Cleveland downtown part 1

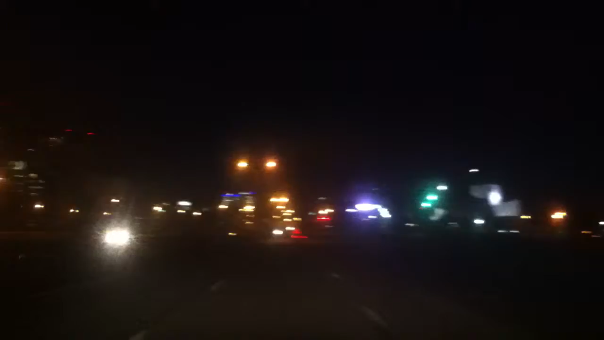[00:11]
yeah it looks really nice merry christmas my third video already that's the key bank tower that we just rode by i think up it's coming